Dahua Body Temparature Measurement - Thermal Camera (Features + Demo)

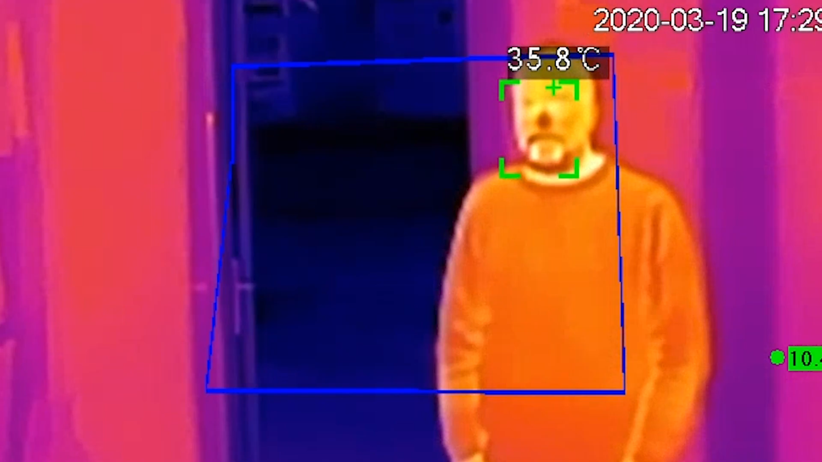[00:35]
On screen: spot 35.8°C
The second part to the system is this unit over here called the black body.